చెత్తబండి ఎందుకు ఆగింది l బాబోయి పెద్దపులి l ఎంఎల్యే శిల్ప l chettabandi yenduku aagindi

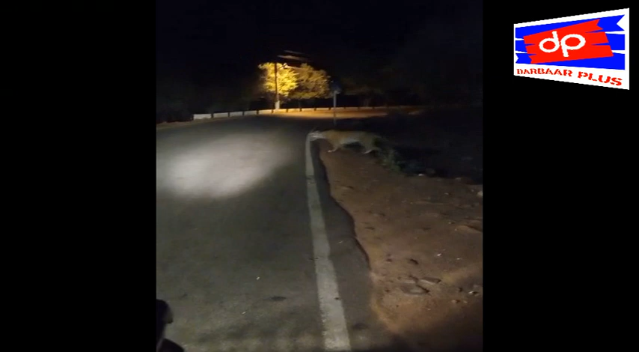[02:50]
ఇప్పుడు రోడ్డు దాటుతూ కనిపించిన పెద్ద పులి దృశ్యాలు నెట్టింట వైరల్ గా మారాయి.